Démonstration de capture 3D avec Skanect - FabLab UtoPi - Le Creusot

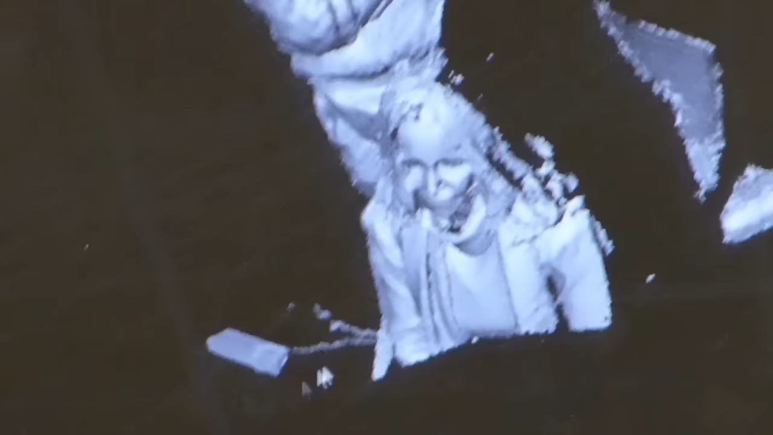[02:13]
Ça, en fait, c'est la Kinect. Vous voyez, il y a une trace, là. Ça, ce n'est pas des points 3D, en fait, c'est le déplacement de la Kinect. C'est-à-dire que la Kinect, en fait, va faire une numérisation 3D.